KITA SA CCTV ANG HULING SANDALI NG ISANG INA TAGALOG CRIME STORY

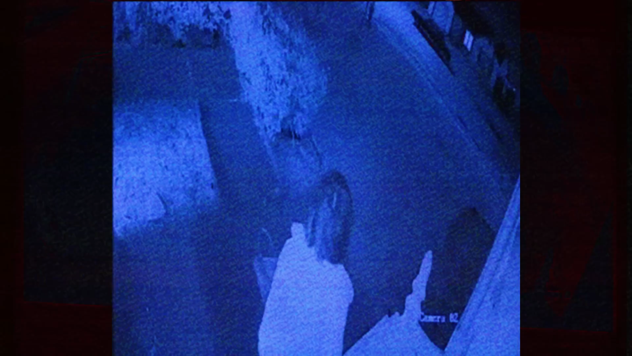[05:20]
Paglabas niya ng kanilang bahay, hawak na ni Ellie ang kanyang binti at tinituro si Joseph na tumatakbo pa palayo sa kalsada.